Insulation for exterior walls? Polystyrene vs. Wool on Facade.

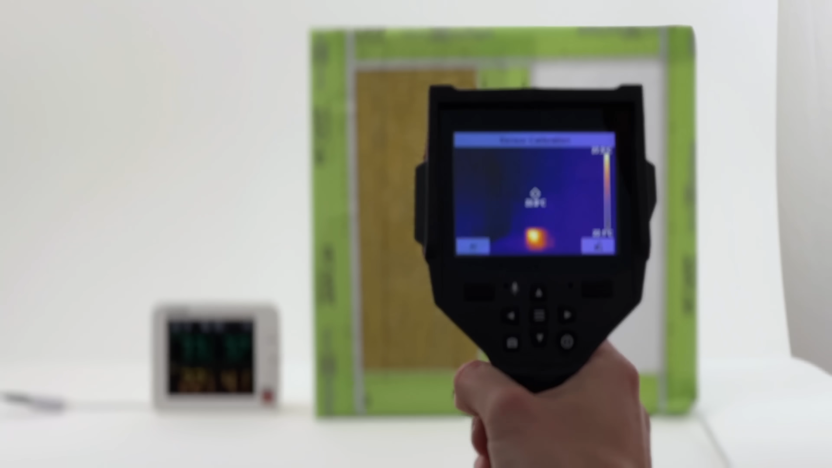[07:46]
suspected the difference in thermal resistance just one tenth is nearly invisible